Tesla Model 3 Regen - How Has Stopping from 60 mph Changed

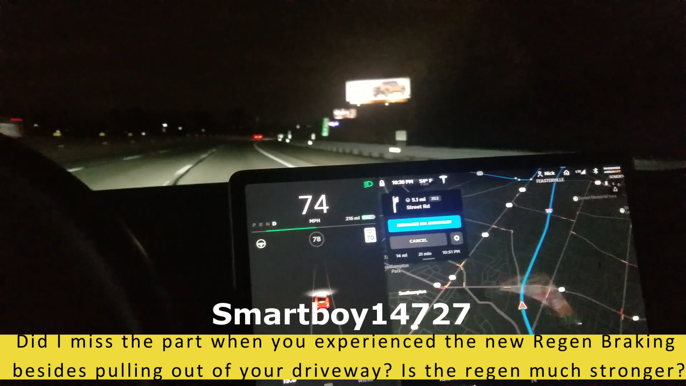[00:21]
model 3 software and the earlier software so in the main screen I have 2018.50.6